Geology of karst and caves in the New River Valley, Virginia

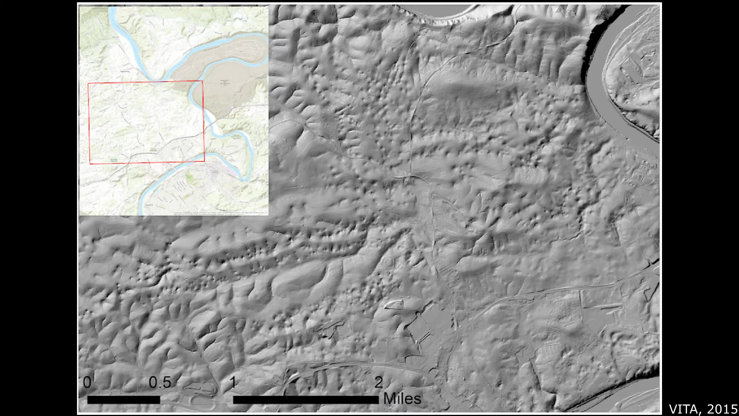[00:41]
including fracture traces and numerous sinkholes that give the landscape an almost lunar-like appearance.